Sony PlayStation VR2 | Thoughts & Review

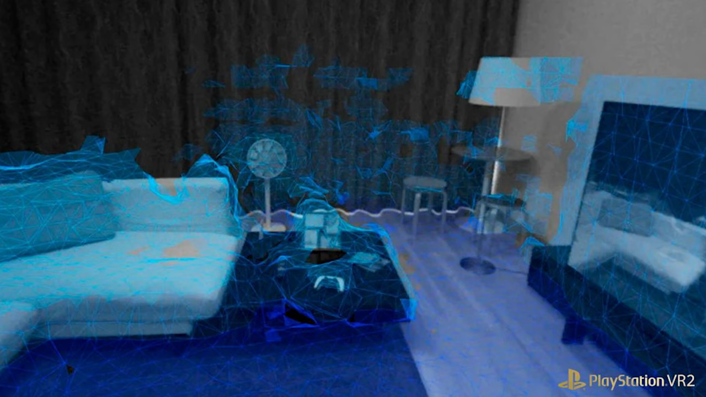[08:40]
And I will say it is way better because I've not once lost my savings and every single time it detects it automatically without any issue whatsoever even though I'm playing on my bed.